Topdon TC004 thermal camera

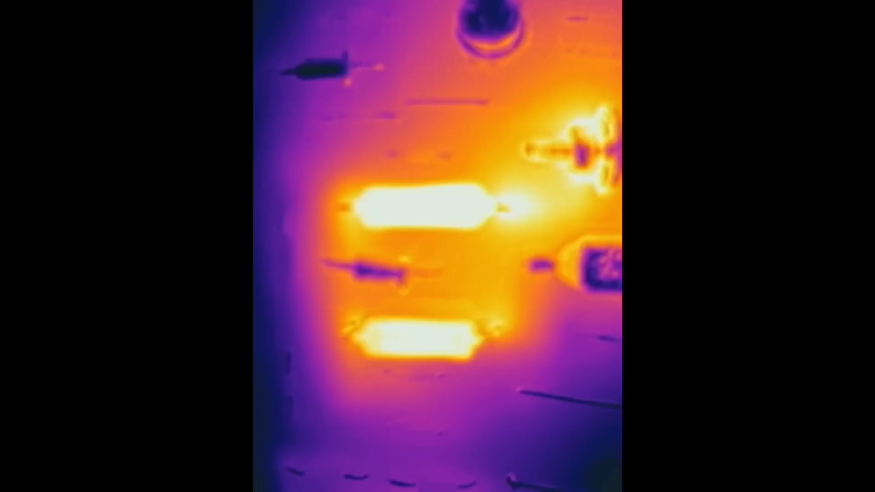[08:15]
Also some zener, big metal ones are getting a bit hot.
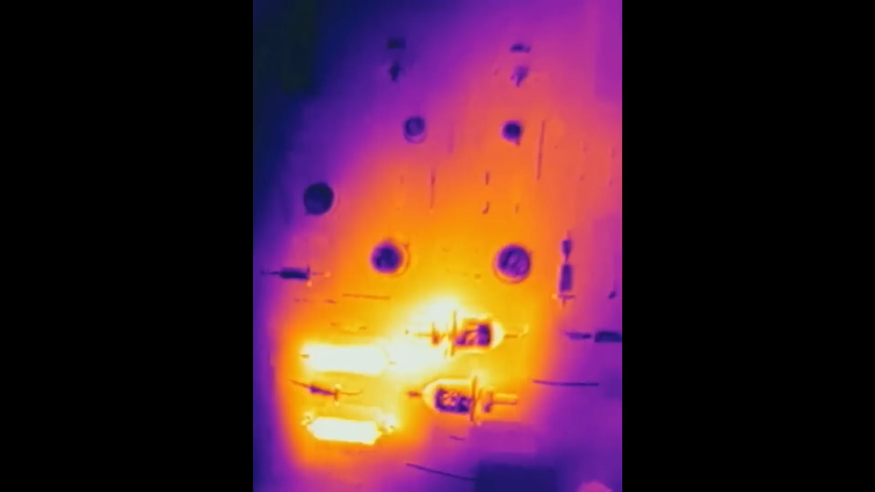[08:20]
The rest of it isn't very hot. Some resistors here are a bit hot.
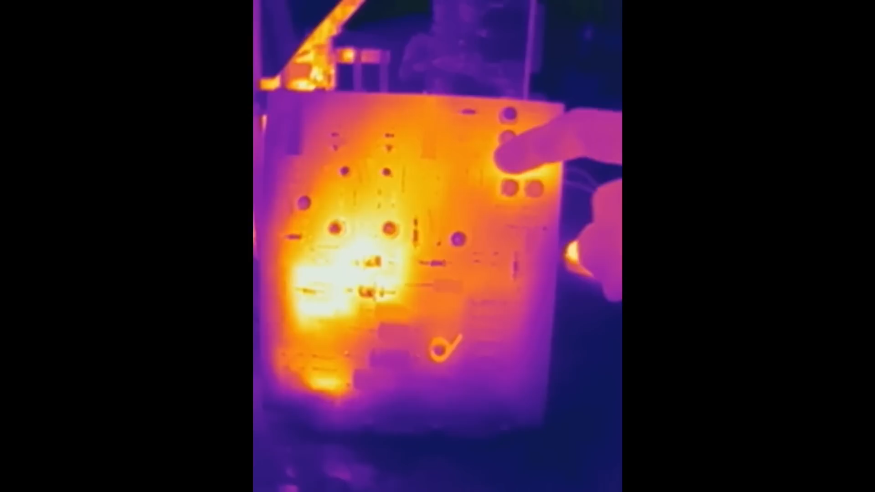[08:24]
And there is one hot resistor.
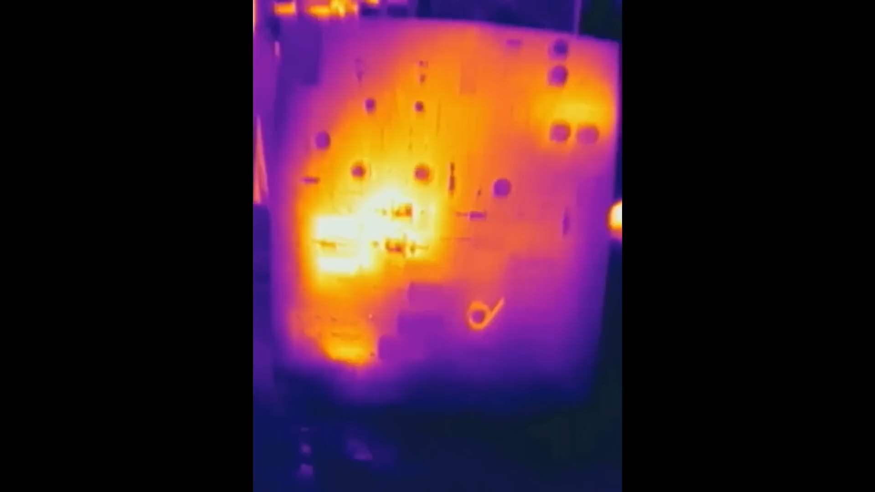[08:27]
The control board for one of the adjustable sections.
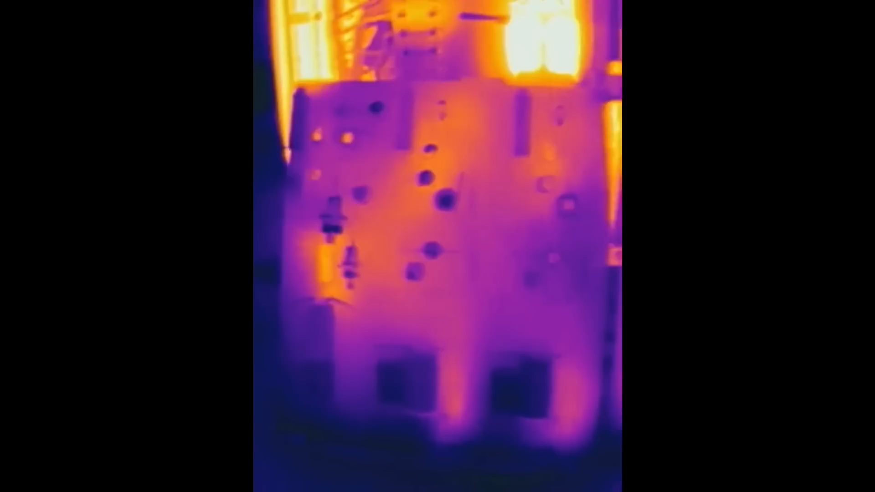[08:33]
Here is the non-adjustable board. Not much of it hot. Other than some resistor here.
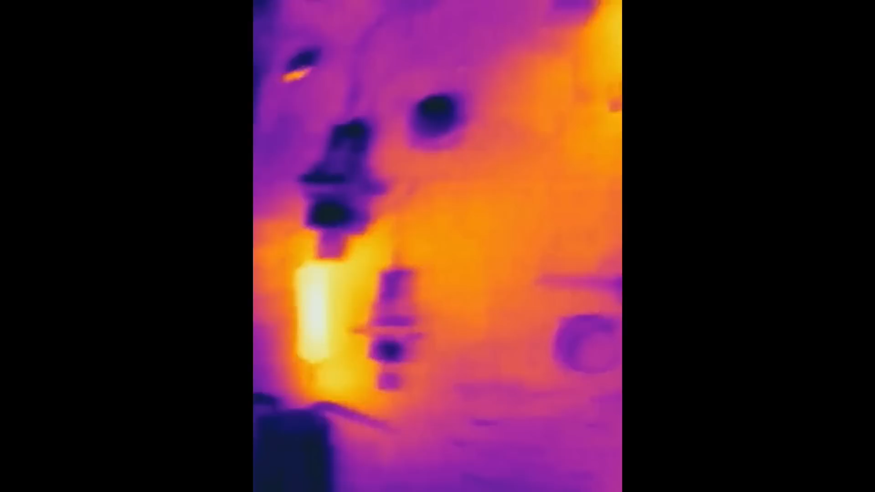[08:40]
Let's pull out the last board and...
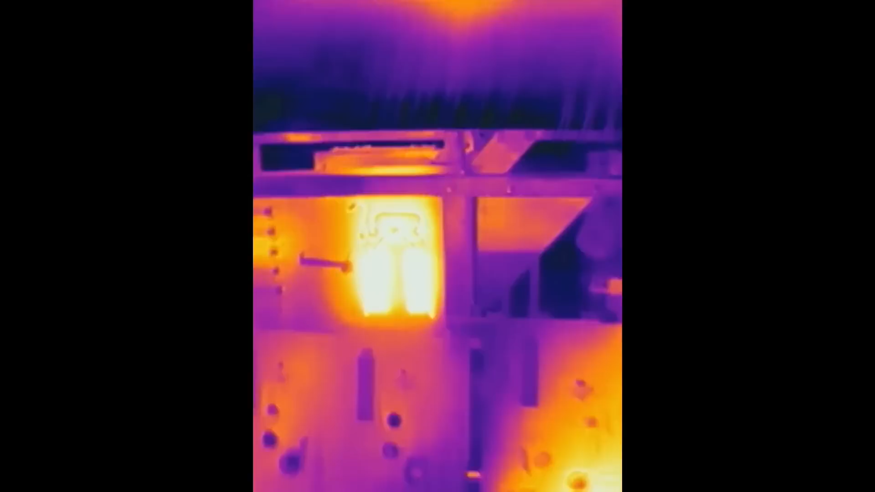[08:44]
Here is the last board. Some slightly hot current sensing resistors here.
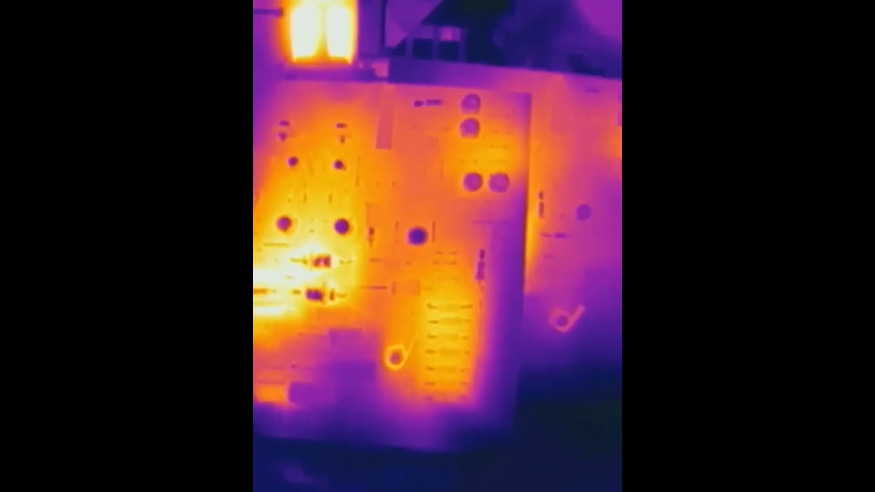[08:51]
Several in parallel.
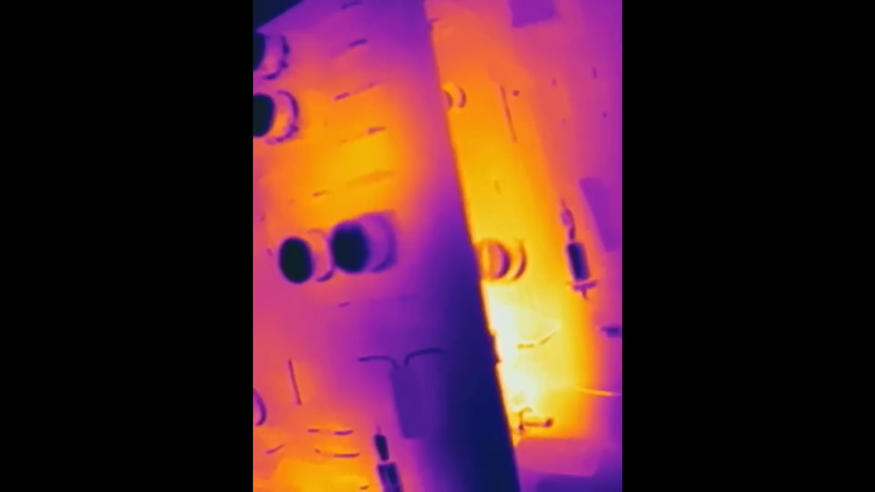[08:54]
The transistors themselves probably don't look hot because the surface is shiny for infrared. It doesn't record audio, but this seems to be normal for all thermal cameras. The other one also doesn't record any audio. I always edit in the audio from the normal camera.
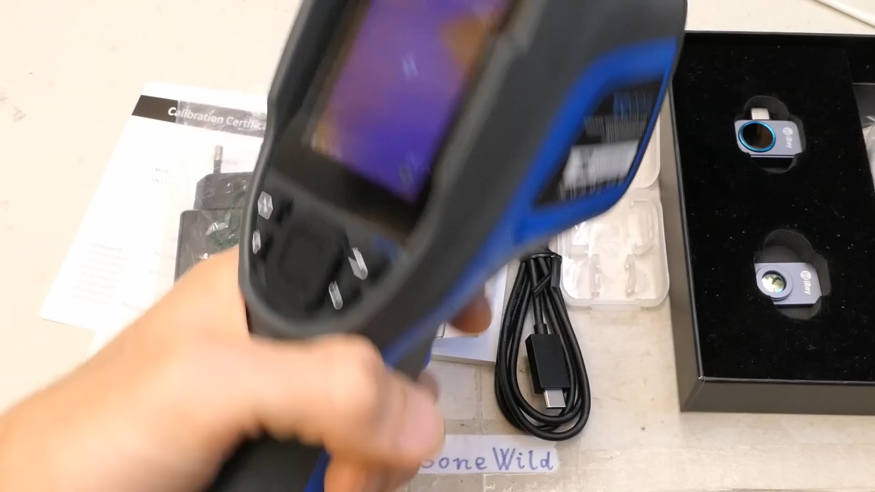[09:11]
And of course this handheld camera has several advantages over this plug-in camera for phones. It fits into your hand much better. It's much more convenient. Looks much more sturdy.
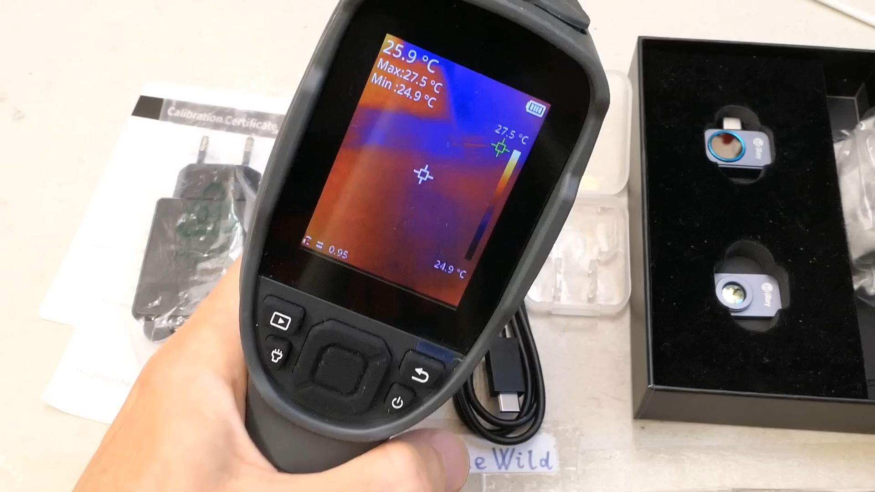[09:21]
On screen: spot 25.9°C, max 27.5°C, min 24.9°C, scale top 27.5°C, scale bottom 24.9°C
More professional. It's definitely better for use in field. And it's a completely standalone unit, not dependent on a phone, where you have to have the right port to fit the camera in.
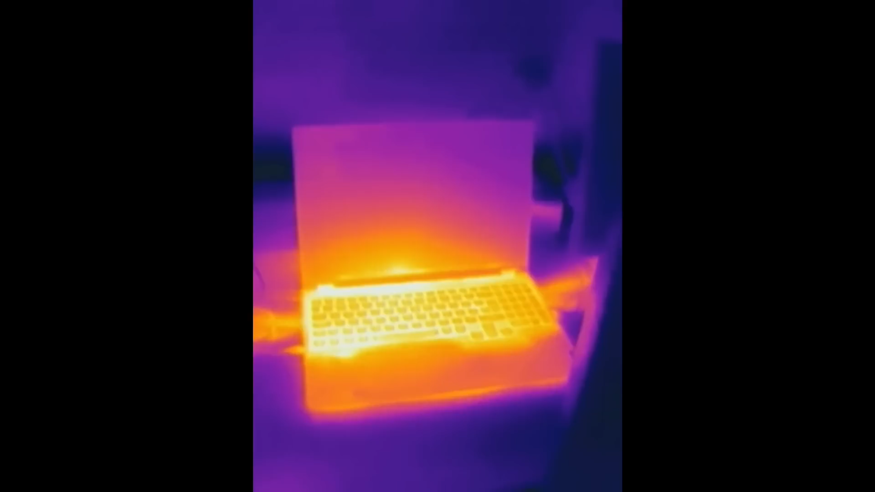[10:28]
For example here you can see a thermal video of my laptop and there is no temperature reading. On the other hand still picture does include the temperature readings. Or maybe I'm just doing something wrong.
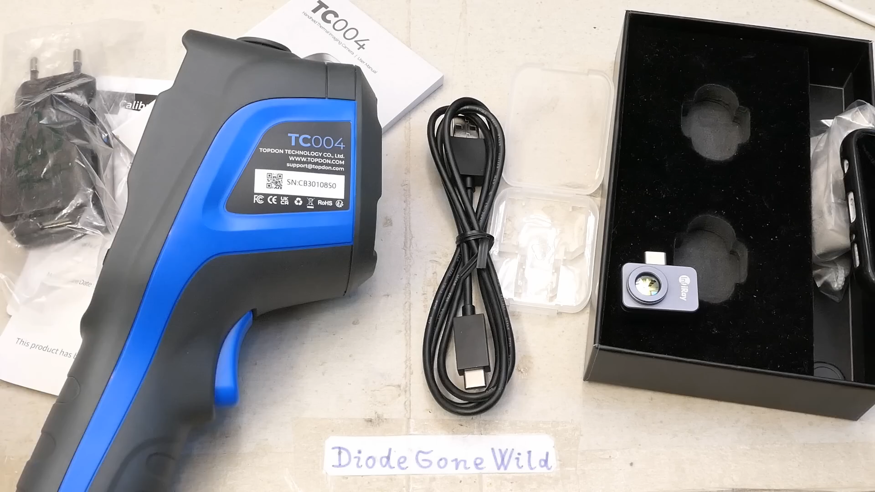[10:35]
And this model TC004 doesn't have a built-in visible camera.
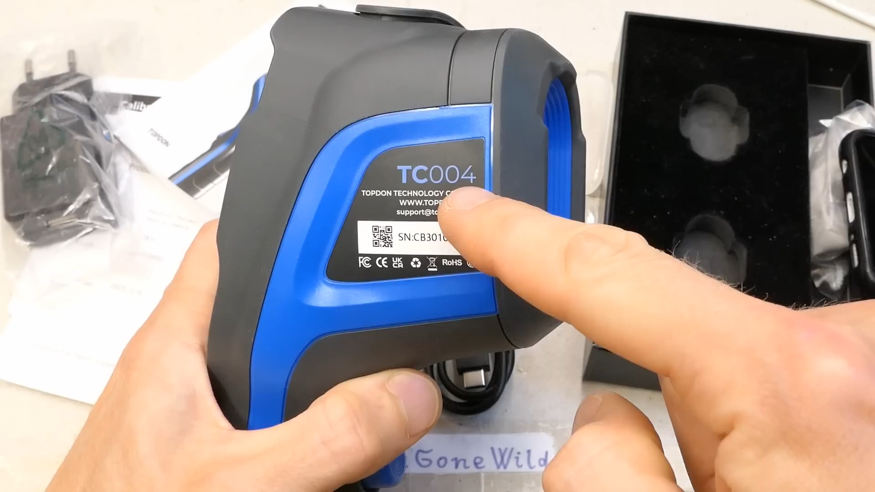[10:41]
But there is a higher model TC005 which does have a visible camera built-in. And I guess this one has the other hole just because it shares the same plastic housing with the higher model. If you want a built-in visible camera choose TC005.
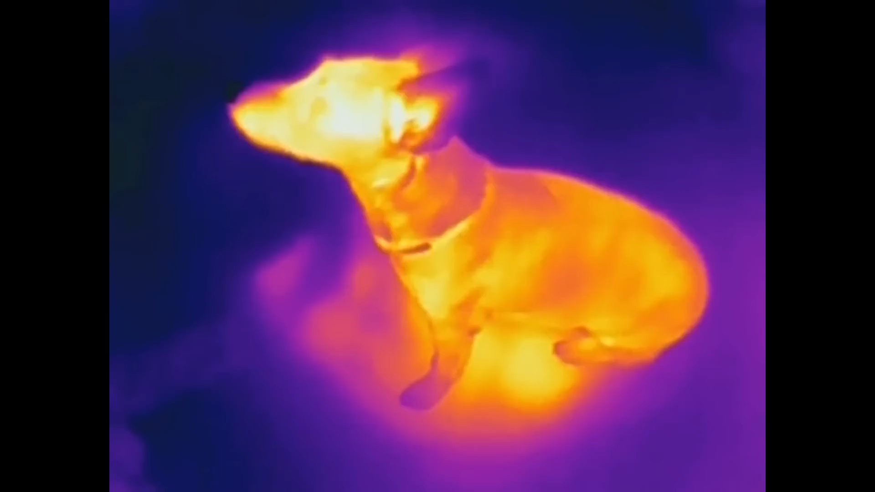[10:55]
And of course just like with the other thermal camera let's make a thermal video of the dog.